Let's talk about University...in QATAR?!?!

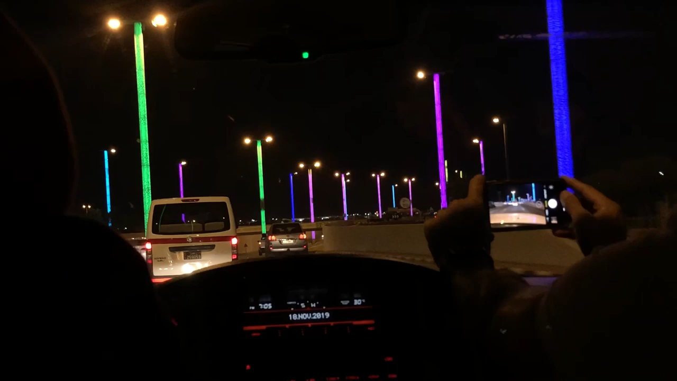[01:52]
You see these colorful poles here? Yeah. Each one costs about like a million or so dollars.